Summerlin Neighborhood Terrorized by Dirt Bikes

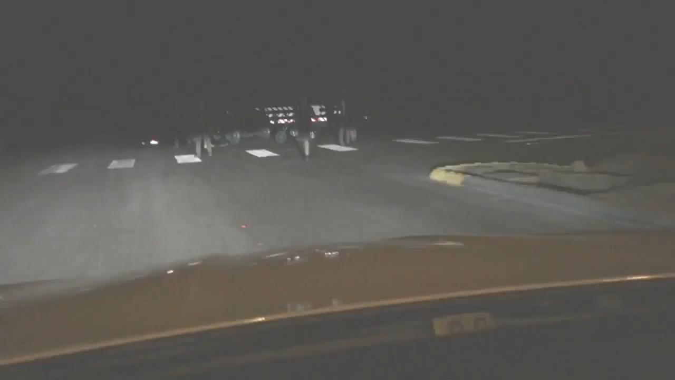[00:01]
didn't move here for that. A Summerland woman says her once peaceful neighborhood
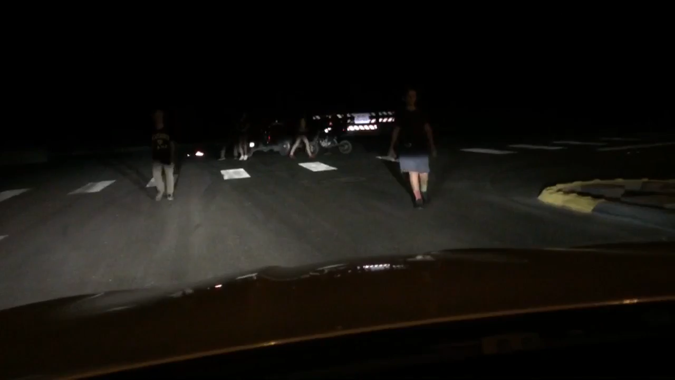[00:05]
is being terrorized by teenagers causing chaos on dirt bikes and it's a problem that Metro says is getting out of hand.
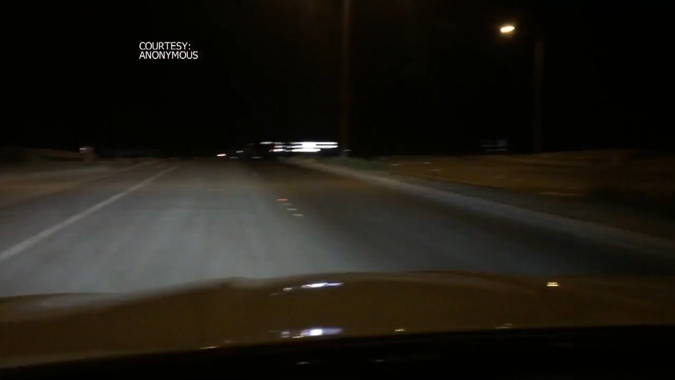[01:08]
And there they are. She said she was shocked to see kids riding around without helmets.